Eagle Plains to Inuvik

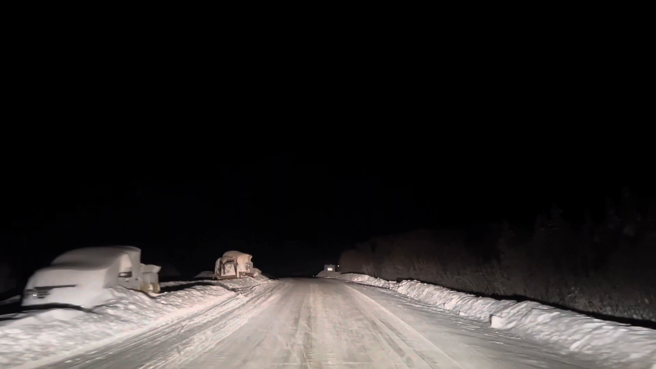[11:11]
I am about to drive over the Peel River. Mackenzie River. Is frozen. Keep left onto Dempster Highway. River, frozen so river. This is where basically you would use a ferry in summer. For about 68 kilometers, continue straight. So I'm right now driving on the river. For about 68 kilometers, continue straight.
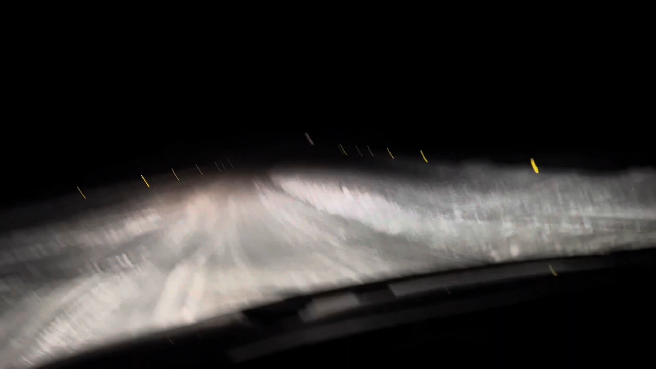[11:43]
Now I am in the river. So it's very packed snow. So this is where the trucks pass. This is where basically you have to. There's no slush here. Cross. The temperature is like minus 30. The river to go further north. So they used to have ice road before, but now they have closed the ice road, and instead what they have is
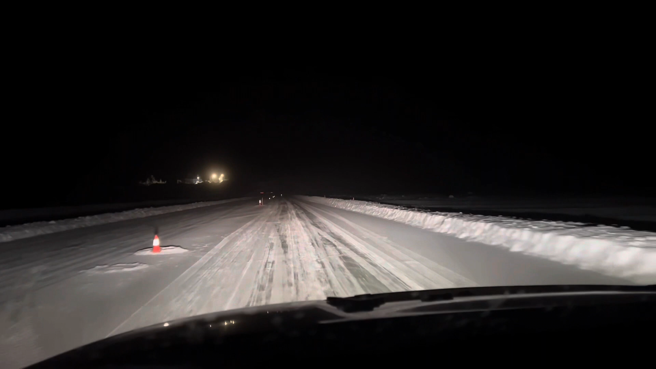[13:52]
I heard they laid some fabric and on top they built the road. It's a wide river, and we're approaching the end.